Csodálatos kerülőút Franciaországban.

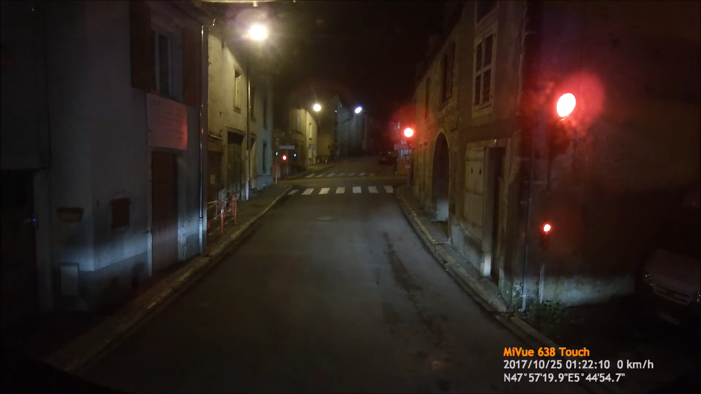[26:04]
csak 5 kilométer van vissza a cégig. Hát itt bent lenni a városba, és itt most el kell forduljak jobbra.
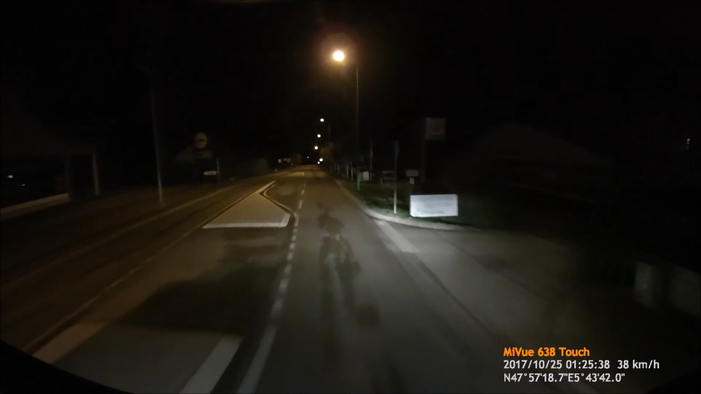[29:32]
És akkor így már csak 2,3 kilométer van vissza.